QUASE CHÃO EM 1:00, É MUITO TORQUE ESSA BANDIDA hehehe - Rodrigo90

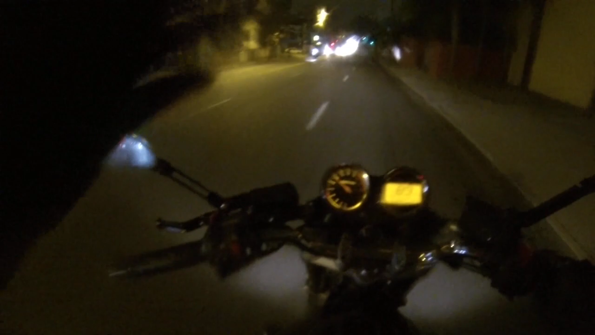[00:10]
Garoa forte! Ah! Só pra você ainda lhe da casa do mano Octavia Não tô vendo nada Na porra Garoazinha assim é muito perigoso mano Principalmente a moto como a minha, ela é muito torque Porra, aí, achei Como ela tem muito torque, qualquer aceleradinha ela joga Isso já no seco,
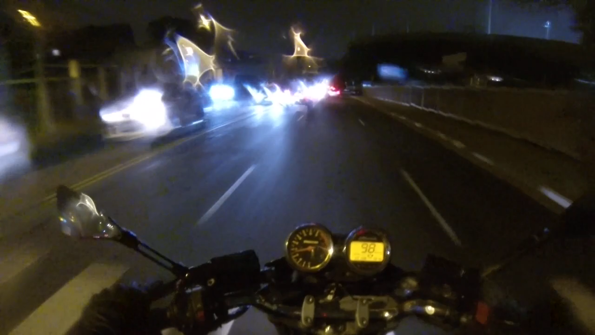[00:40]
imagina ela aqui molhada Olha o outro filho de rapariga Freca não, cuzão Essas faixinhas brancas, mano, é tipo você passar no sabão Sabe esse grama? Devagarzinho, devagarzinho Agora acelera, é agora, é agora Vixi, maré, jogou a traseira ali, quase caiu Ei, Rodrigo, cê é o cara